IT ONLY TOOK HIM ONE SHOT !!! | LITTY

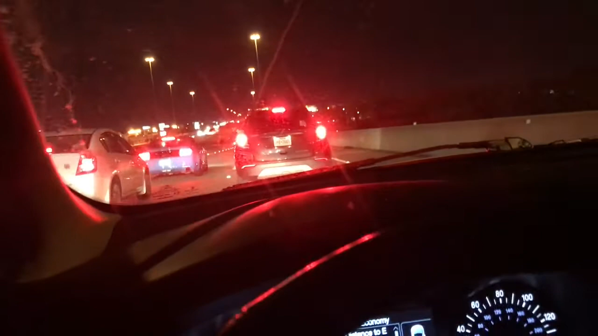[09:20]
Buku traffic. So much traffic. I wish y'all could see, but y'all really can't. Wow. Freeway closed. That's crazy as heck. That was a sudden ass stop too. That was scary because I was kind of going, just flowing. All this traffic, y'all. All right, y'all, we forgot to close the damn video off.